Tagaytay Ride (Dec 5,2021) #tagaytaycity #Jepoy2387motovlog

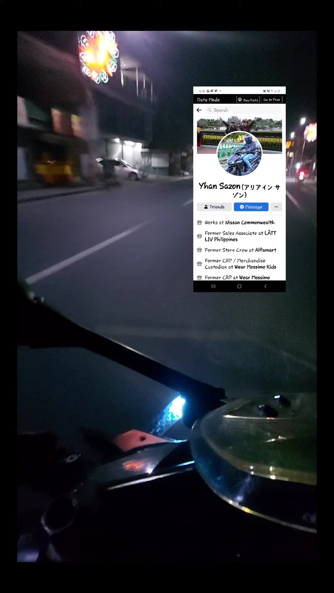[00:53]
So, yun nga, papunta kami ng Sapote Road para ma-meet sila para papunta ng Tagaytay. Okay, so let's go guys. So, mamaya ulit, kita-kits.
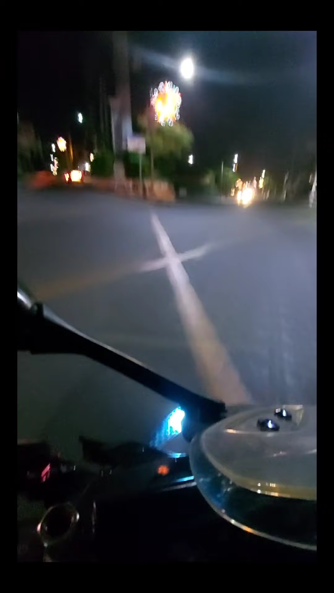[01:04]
Thank you. Okay, update ulit. So, malapit na kami, nandito na kami sa Sapote. So, ito, makikita kami 7-11 Sapote. So, malapit na.
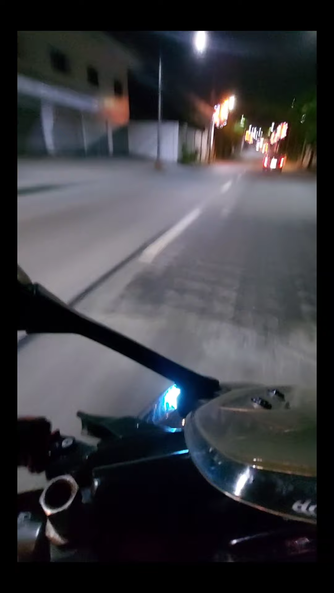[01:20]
So, actually, ang usapan 3 AM, kaso late na kami nagising eh. So ito mga bandang alas 4 ang take off namin papunta ng Tagaytay. So ito na, malapit-lapit na.
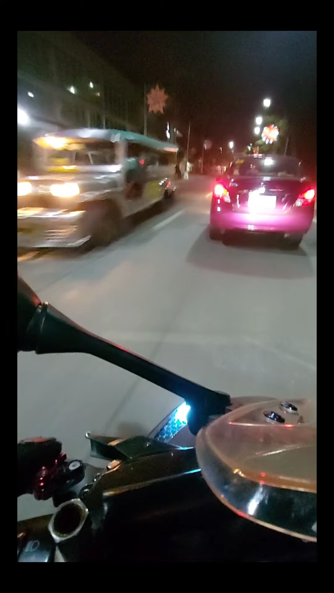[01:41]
Saan na kaya sila? 7-11 Sapote. So ito na yung 7-11 Sapote.
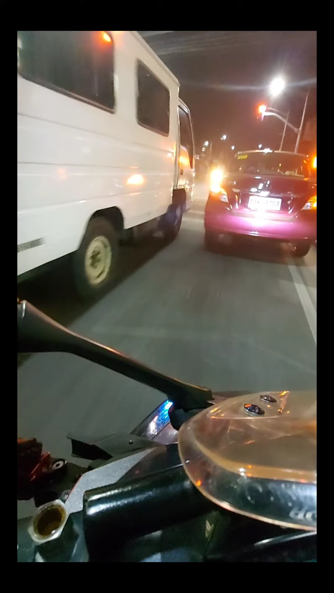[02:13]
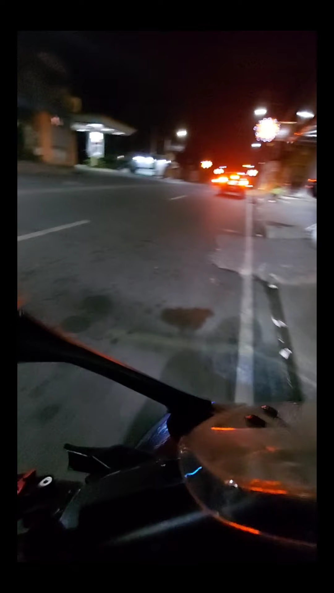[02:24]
Chloe. Aba. Kanina pa kayo? Hi mga Jepoy, so good morning. So nandito na kami sa meetup place sa Poti Camarin.
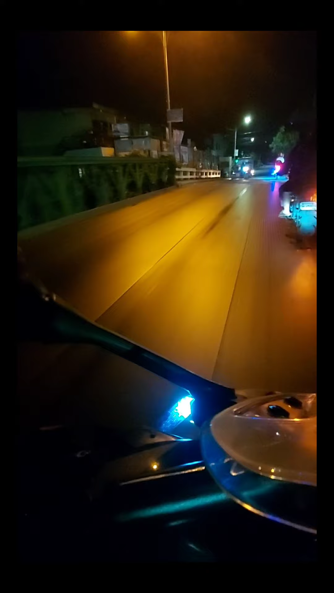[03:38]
So may checkpoint dito around Fairview. So na checkpoint kami, so okay lang naman kasi ano, complete papers naman lahat ng ano namin ng tour namin. So yun, so okay, back to the Colvin ulit. So biyahe tayo ulit. Update ako ulit mamaya. Bye.